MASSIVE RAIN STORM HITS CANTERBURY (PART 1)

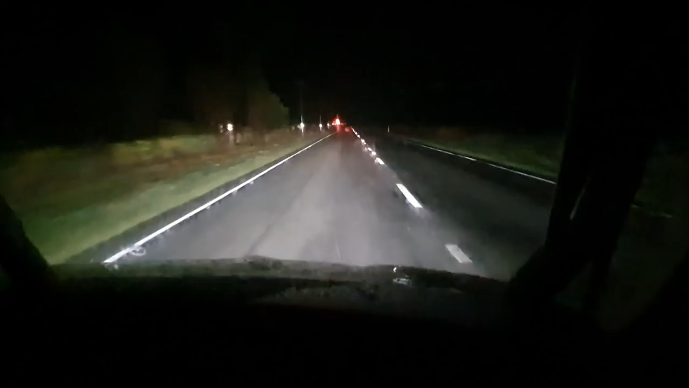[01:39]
We are coming into some pretty heavy rain now. Just on the old west coast road, which I am sure you guys know is problematic for roadside flooding sometimes. This is not good for visibility at all. This is like west coast rain. It is so rare to see this sort of rain on this side of the Divide. Bucketing down.
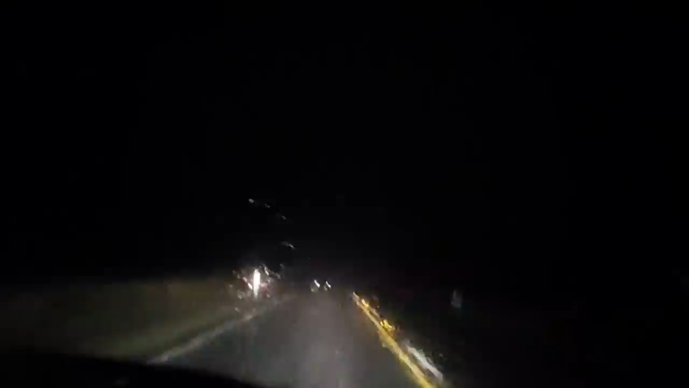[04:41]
This is horrendous, horrendous conditions. It is absolutely bucketing down. This is some of the heaviest rain I've seen in Canterbury. I think. No, I'm sure of it. It's just about sleet. It's so ****ing heavy.
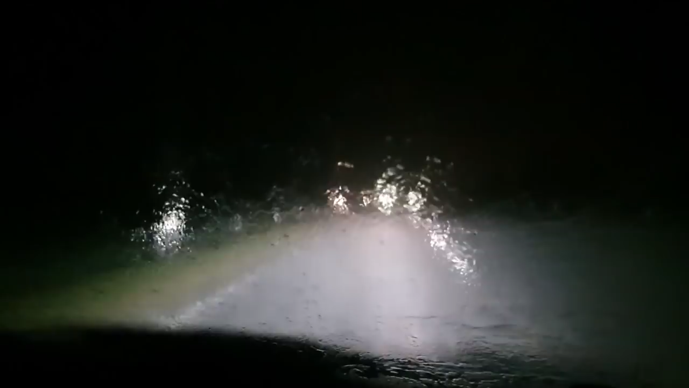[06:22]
Oh my god. I can only do 50 or 60 k's an hour. This is terrifying. I've driven through some conditions in my time, but this is up there. I cannot believe what I'm witnessing. I'm half expecting to go around the next corner and see Noah in his ark, sitting there waiting.